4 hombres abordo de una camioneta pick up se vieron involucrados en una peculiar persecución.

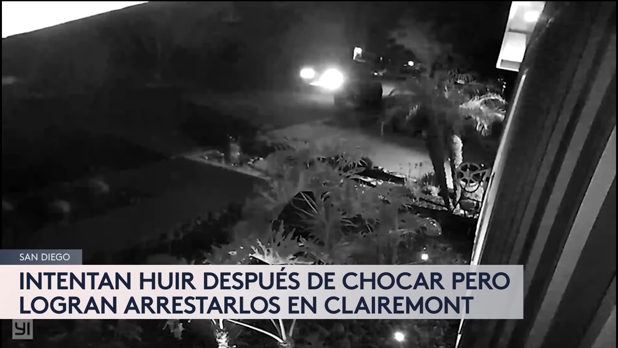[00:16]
Ellos primero chocaron contra el conductor de un auto Tesla y luego aceleraron a toda velocidad para huir.
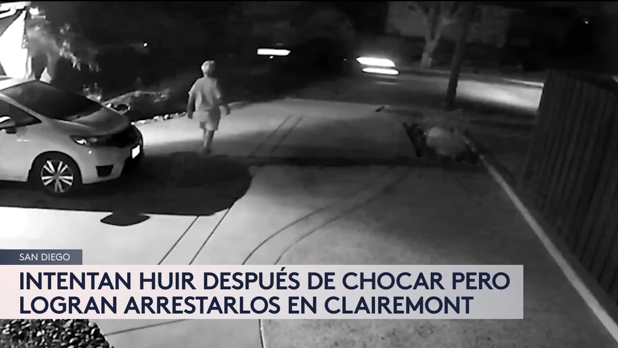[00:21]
Pero la persona del auto golpeado los empezó también a perseguir desde Point Loma hasta llegar al área de Clermont Mesa, donde la camioneta se impactó primero contra una casa en Merolark Drive y luego contra otros dos autos cerca de la 163.